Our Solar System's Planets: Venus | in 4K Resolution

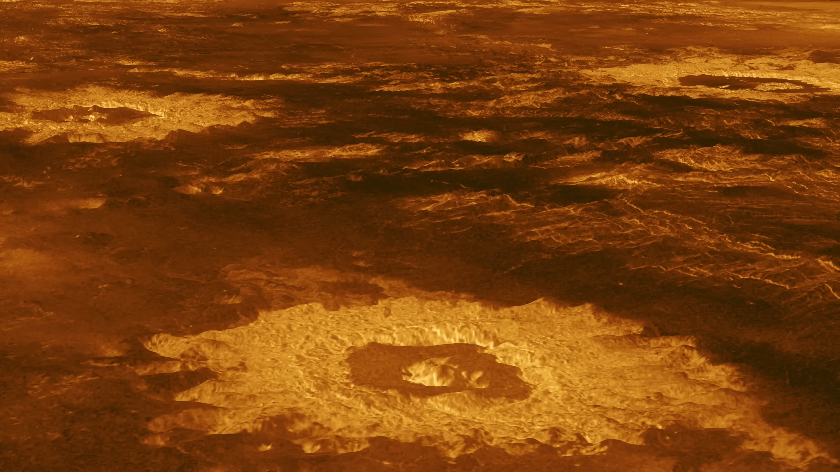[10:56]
covering most of the surface with lava.
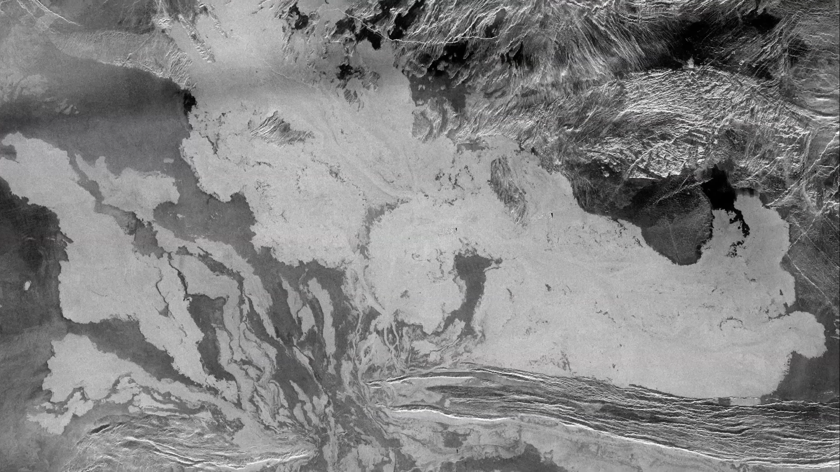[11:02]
An incredible 80% of Venus's surface is made up of cooled lava plains,
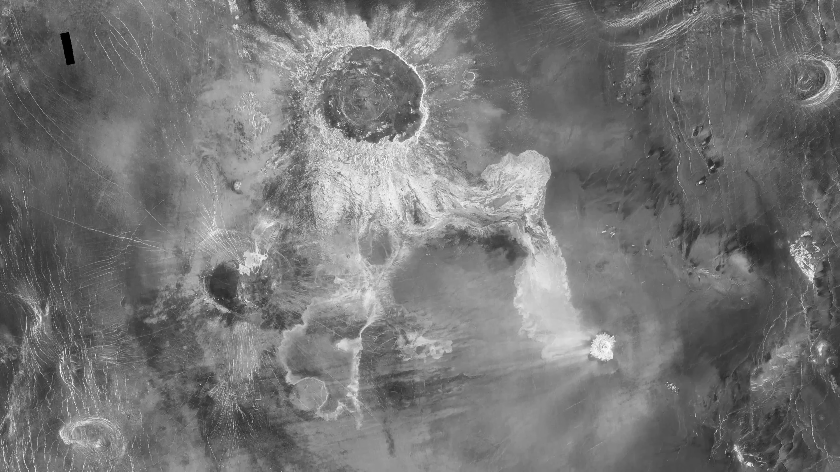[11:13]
There are also 900 impact craters to be found on Venus,
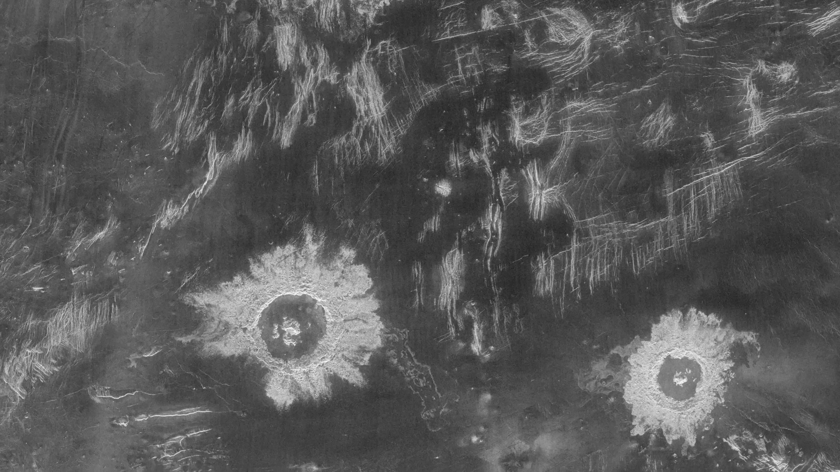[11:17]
although none less than 3km in diameter.
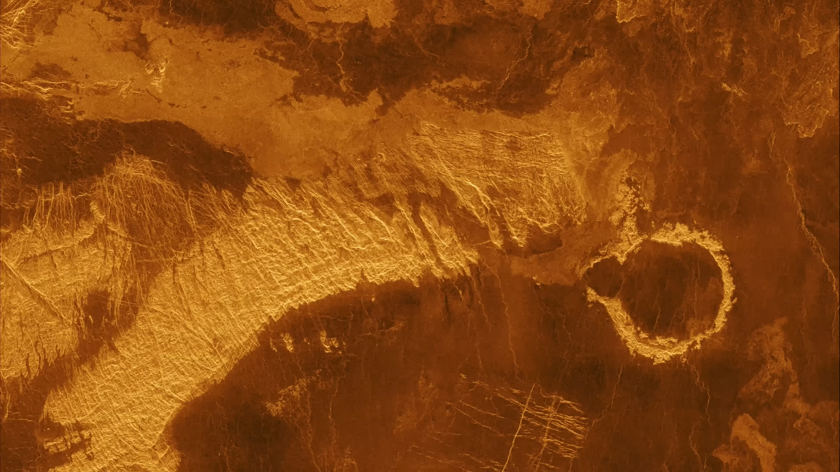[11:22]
This is because anything smaller than 50m in diameter would fragment and burn up before it even hit the surface.